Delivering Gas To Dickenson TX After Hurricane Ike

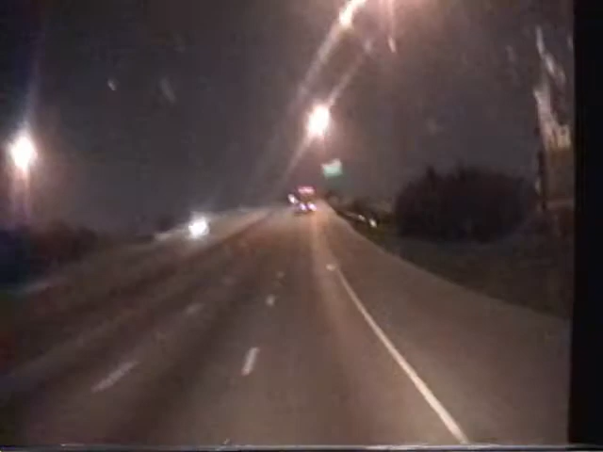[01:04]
And most of the businesses were without electricity. I see the buildings in downtown. They're not as brightly lit as they normally are. The pilot truck stop is obviously closed.